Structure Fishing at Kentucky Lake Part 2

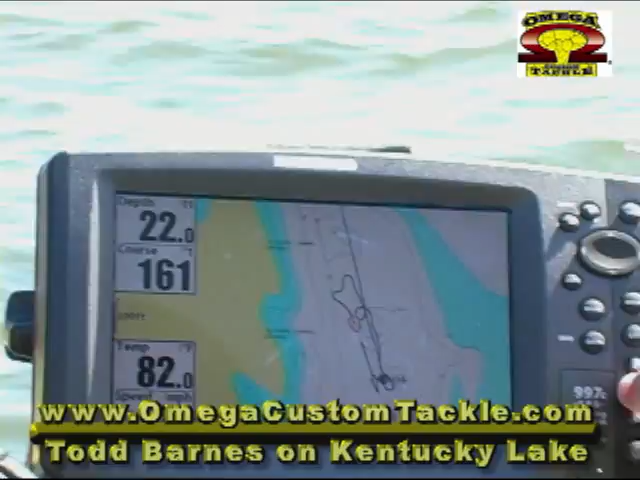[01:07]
Like three little humps, it almost makes a couple little saddles. There was a bunch of bait fish. We waypointed it. We're going to start coming up. We'll drop off and then come back. We're going to pitch a buoy out. There was a ton of bait, and there was a couple little brush piles.
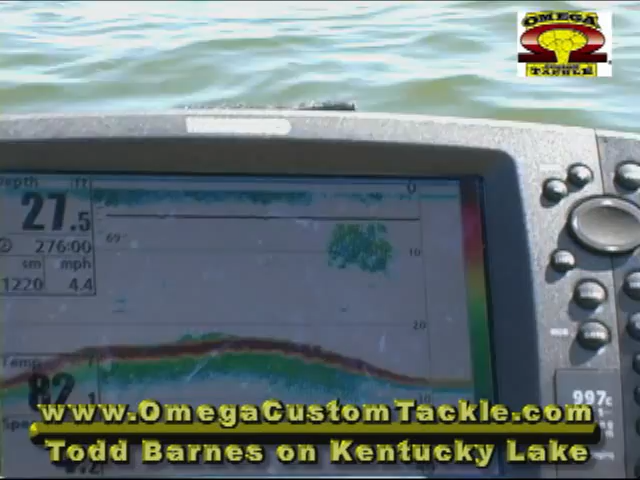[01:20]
So we have cover on structure. It seemed to work earlier. Let's see. Let's go.
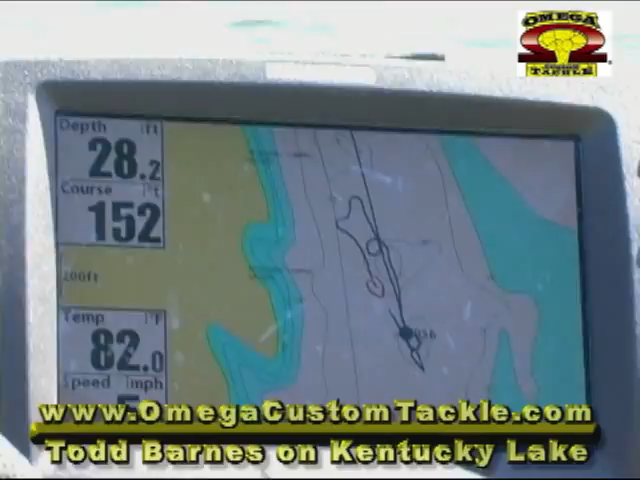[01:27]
On screen: depth 28.2 ft, water 82.0°F
Bait real high up here in the water column.
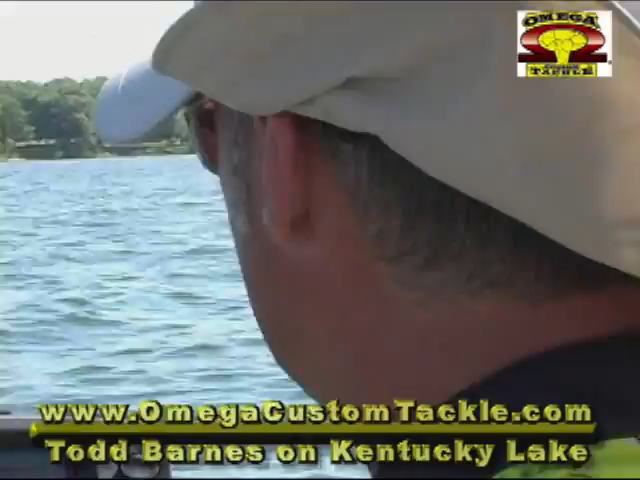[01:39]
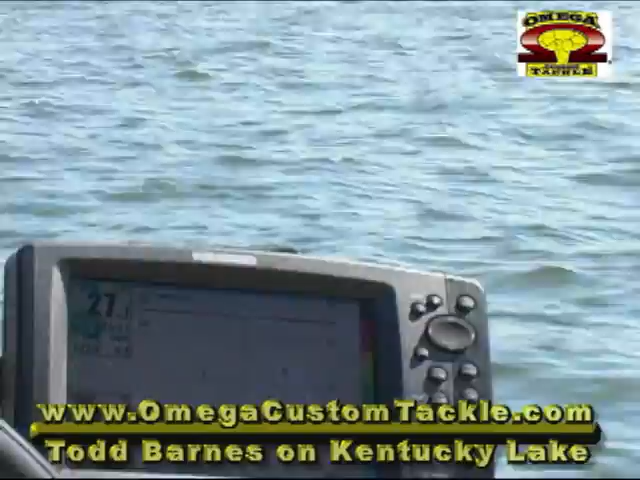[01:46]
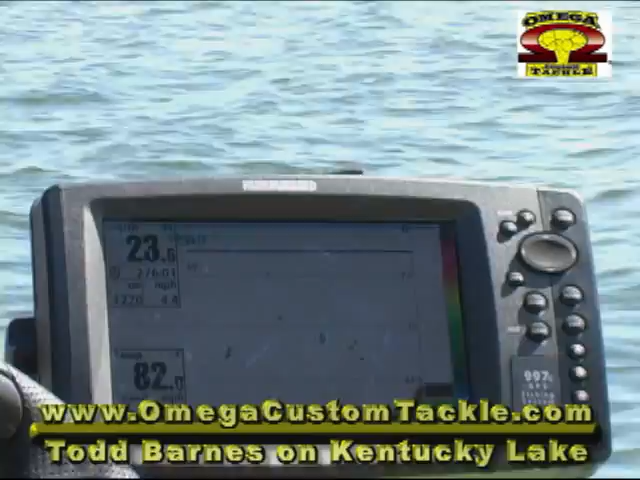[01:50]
Waypoint right there, there. Stack. Start coming up here shortly.